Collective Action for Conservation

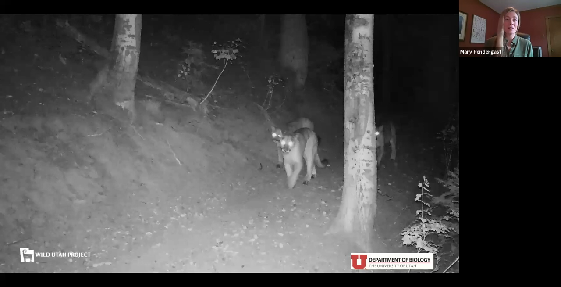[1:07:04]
And not one, not two, but three mountain lions on a trail that I frequently run at dusk, which is really fun. Never see them, by the way. Next one.